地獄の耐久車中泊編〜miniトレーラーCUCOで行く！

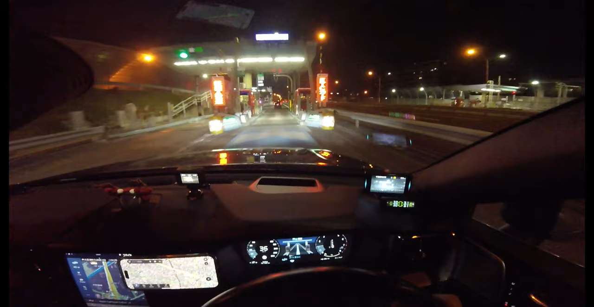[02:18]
はい、都心環状線の方にね向かってます。
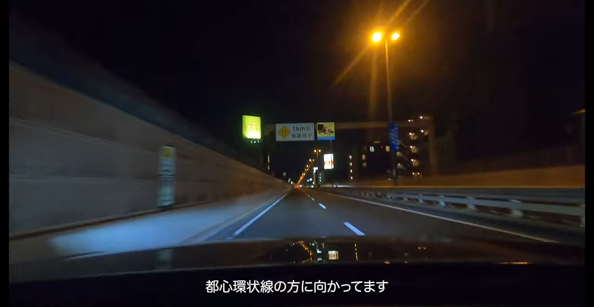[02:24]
ちょっとねトレーラーで都心環状線走るの怖いんですけど、頑張ります。いやー、いい景色ですね。都内ビルとか綺麗だよね、やっぱり。ほらまだ23時、もう23時半ですよ。
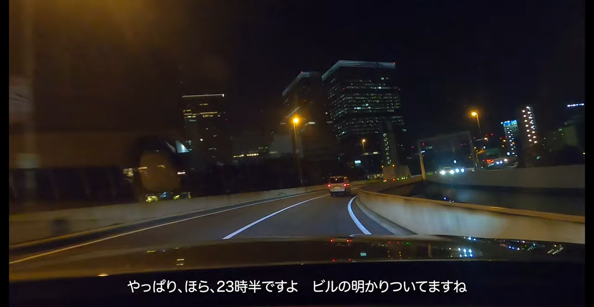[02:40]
ビルの明かりついてますね。残業ですか？ちょっとまだ夏気分だから半袖で来ちゃったんですけどちょっとさすがに長野の夜は寒いよね。まだね全然眠くはないんで、すげえ意識発揮してます。結構いけんじゃないかなって思ってるんですけど、ゆっくり走ってるとほら後ろから煽られたりするじゃないですか。
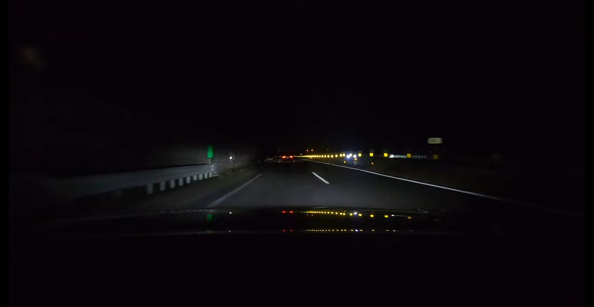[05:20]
はい、ここに来てね、まさかの渋滞にはまりました。現在深夜1時半ですね。結構トロトロですね。もうすぐ2時ですね。
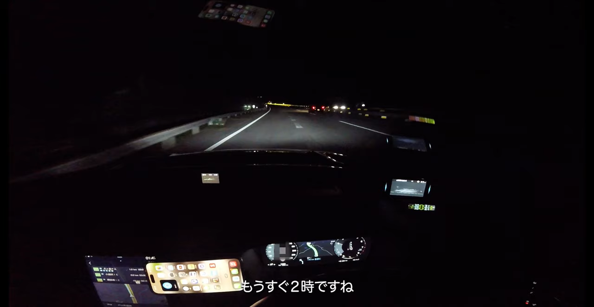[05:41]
あ、遅くまで運転してしまった。まあ、これ以上運転するとちょっと危ないかなっていうところなので、ここでね、今日は仮眠させていただこうかと思います。八ヶ岳パーキングエリアです。外はね、9度ですね。今ね、半袖なんですけど、うん。はい、到着しました。いやー、頑張った。はい、到着です。